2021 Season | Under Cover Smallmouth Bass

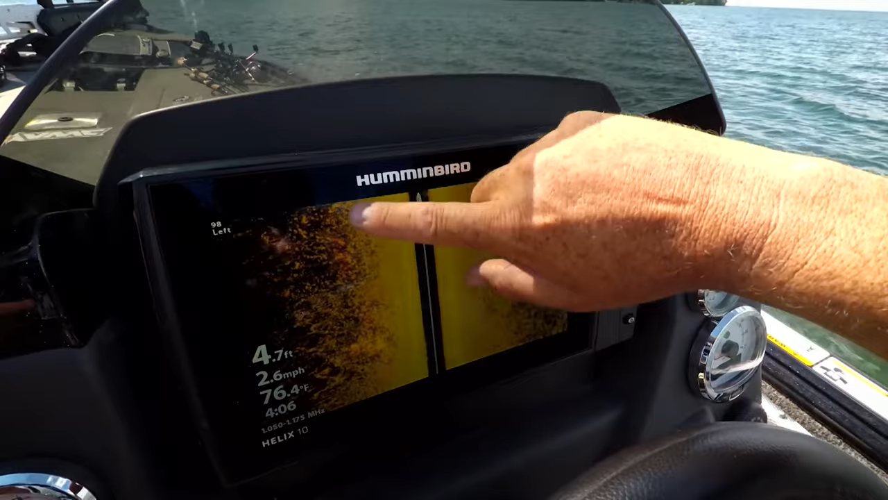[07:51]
On screen: depth 4.7 ft, water 76.4°F, speed 2.6 mph
And then it tops out into that gravel bar. We want to town down where we are.
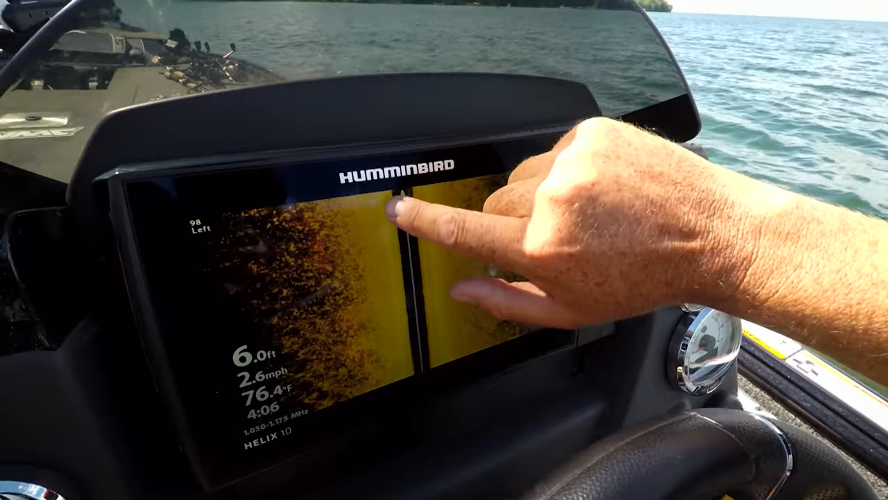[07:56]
On screen: depth 6.0 ft, water 76.4°F, speed 2.6 mph
We're going to just basically cast over into that. So hopefully the smallies are just cruising along the edge at this point.
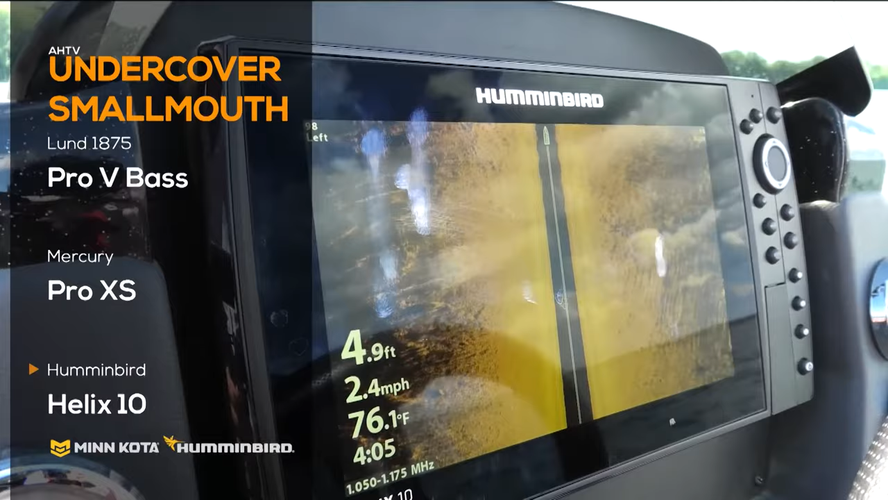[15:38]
On screen: depth 4.9 ft, water 76.1°F, speed 2.4 mph
Humminbird Helix 10s helped us find some great structure to fish and once there, we anchored in place with the 12-foot Minn Kota talons.